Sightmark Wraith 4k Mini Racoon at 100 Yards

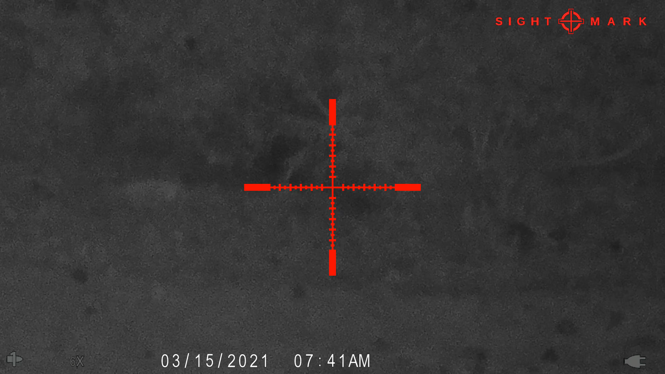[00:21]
Oh, never mind, he's still moving. Hit him again. Oh, I don't see him.